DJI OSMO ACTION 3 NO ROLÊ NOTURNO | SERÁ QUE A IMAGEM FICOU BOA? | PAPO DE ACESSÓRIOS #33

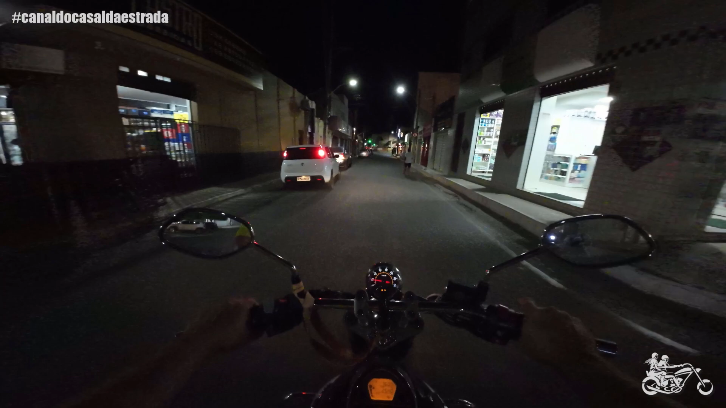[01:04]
E hoje, pessoal, a gente está testando aqui a câmera de ação DJI Osmo Action 3, a nova câmera do canal, em ambientes com pouca iluminação à noite. E, pessoal, antes de comprar essa câmera,
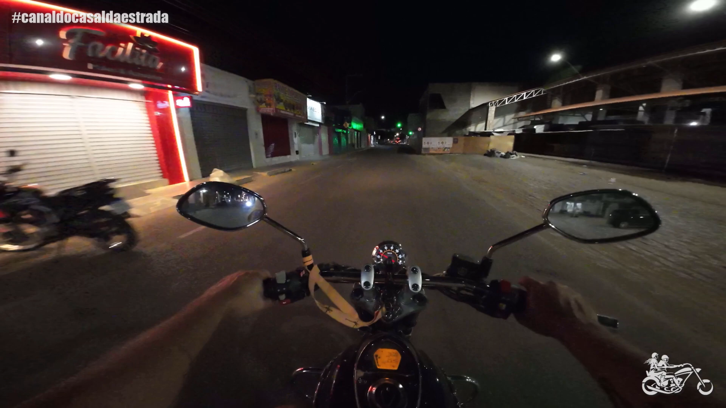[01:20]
eu pesquisei para caramba sobre esse assunto, principalmente para gravações à noite. E, incrivelmente, eu não achei nada. Então, esse aqui deve ser o primeiro review de uma moto rodando à noite com essa câmera por aqui. E, se não for, eu peço desculpa. Mas eu não achei. Mas também já tem alguns meses que eu estava procurando, né, pessoal? Então, vamos ver como é que ela se comporta, pessoal. Eu usava, antes da Osmo Action 3, uma GoPro Hero Plus.
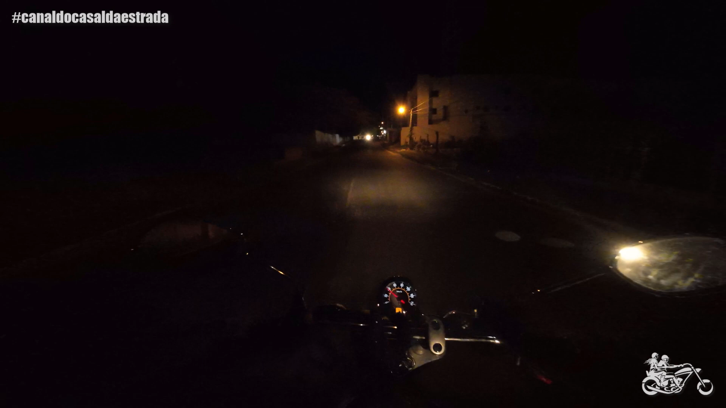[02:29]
Se não for, é brincadeira, né, meu?
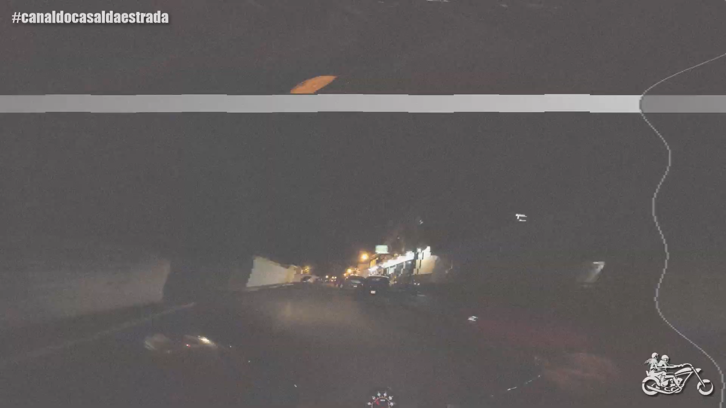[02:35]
E, pessoal, a configuração que eu estou usando nessa câmera no dia de hoje
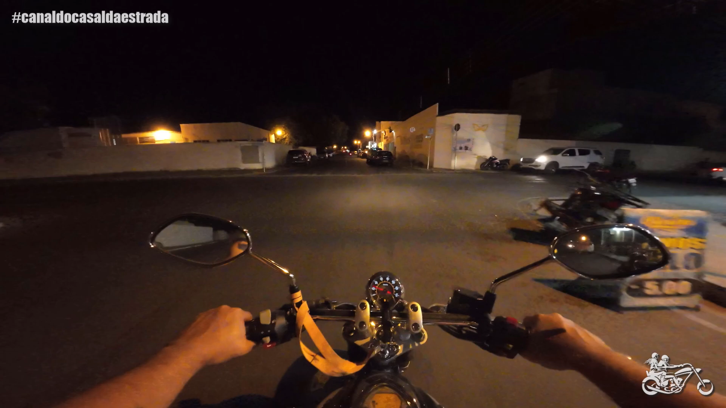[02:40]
é a mesma que vocês podem acompanhar no canal, nos vídeos aí que eu usei de dia. Qual é, Alexandre? Eu estou gravando a 25 frames por segundo em 2.7K. Eu não estou gravando em 4K, viu, galera? Porque meu computador é uma porcaria. Se eu gravar em 4K, eu não edito nada. Então, eu estou gravando em 2.7K, a 25 frames por segundo, com a tela super grande, ok?
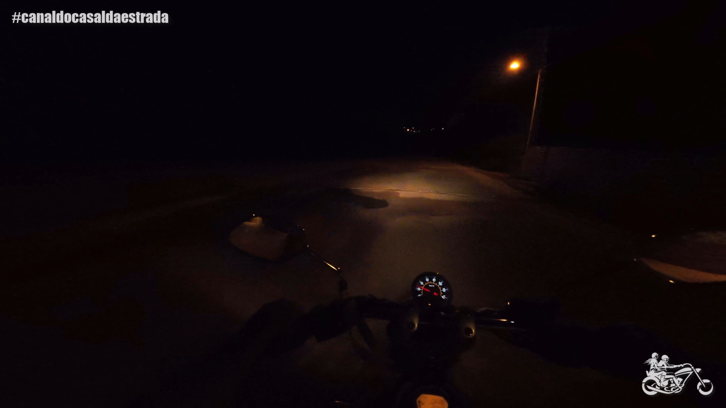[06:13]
Eu tenho uma cegueira noturna, alguma coisa desse tipo aí, que à noite eu não enxergo muito bem, não. E olha aí o farolzinho da Master Ride até que é bom. Ó, pessoal, estamos no breu total aqui, ó. Breu total. Nenhuma luz aqui nos postes, estão vendo? Tem uma luz só lá na frente. Agora está vindo um carro. Eu não vou ligar o farol alto agora.
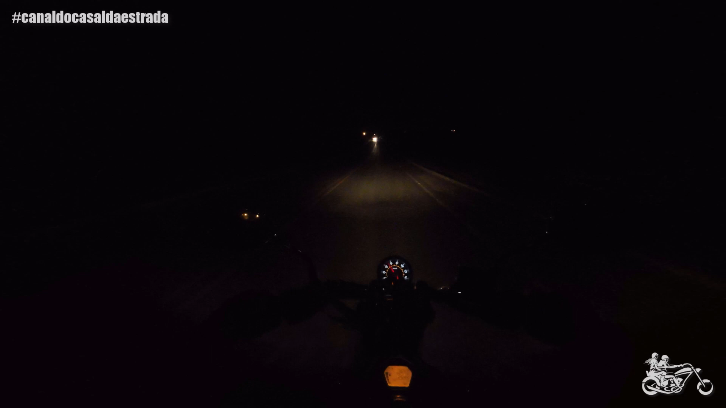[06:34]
E aqui dá para ter uma ideia de como que fica essa gravação no breu total. Tem as motos aqui vindo, iluminando o caminho. Agora chegamos aqui numa parte mais iluminada. Vamos dar uma ligadinha aqui no farol alto, pessoal. Tem mais um trecho bem escuro aqui. Aqui, entramos. Opa, que farolzinho bom esse da Master Ride, hein? Eu nunca tinha usado essa motoca à noite, que à noite eu não saio, pessoal. É muito difícil.